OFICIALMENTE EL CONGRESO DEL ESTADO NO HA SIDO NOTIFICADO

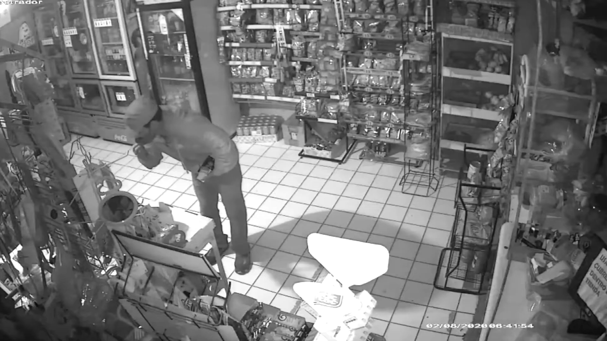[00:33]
incluso datos sobre comités vecinales que tenemos muy de cerca, en donde ya hay robo de autopartes,
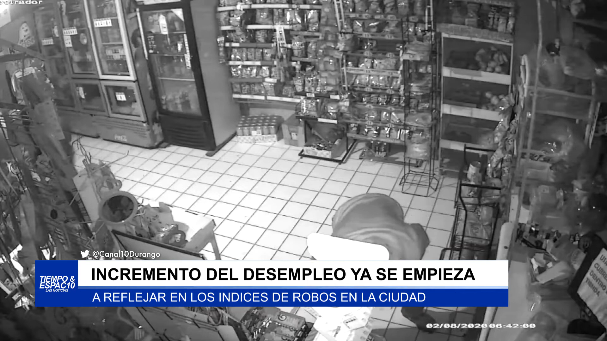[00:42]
hay robo o incidencia en este tipo de mueble a donde se acercan en la madrugada, en el día, a cualquier hora.